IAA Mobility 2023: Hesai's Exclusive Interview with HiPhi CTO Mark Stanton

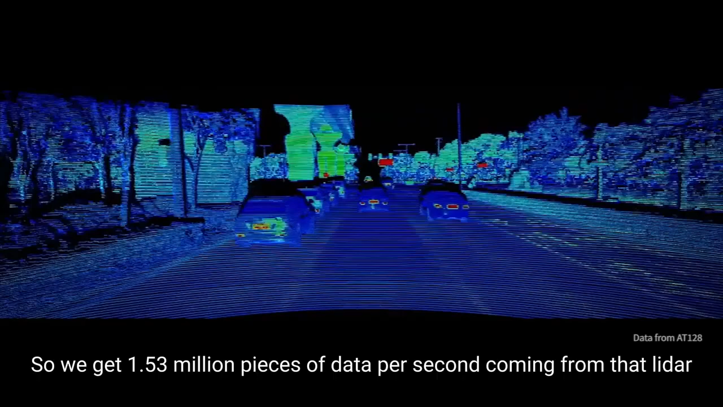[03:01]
So we get 1.53 million pieces of data per second coming from that LiDAR.